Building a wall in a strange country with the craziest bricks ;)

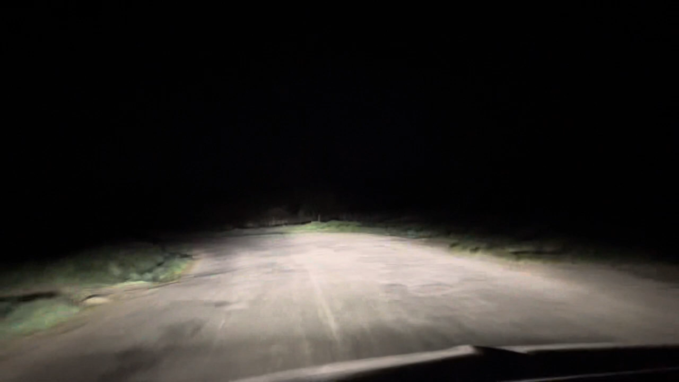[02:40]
It looks like a road that goes nowhere. It's deserted. It's a very little village, I guess. In the middle of nowhere. That's where I'm ready. Man, man, man.